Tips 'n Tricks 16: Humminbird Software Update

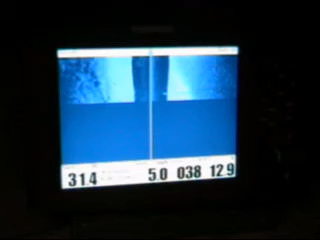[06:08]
The last thing you need to do after you install the update is you need to go back to the master menu by hitting the menu button twice.
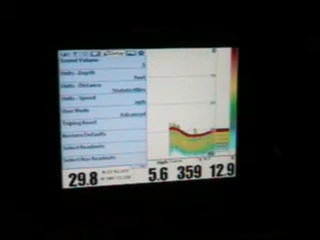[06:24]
And go back down to restore defaults. And restore it one more time.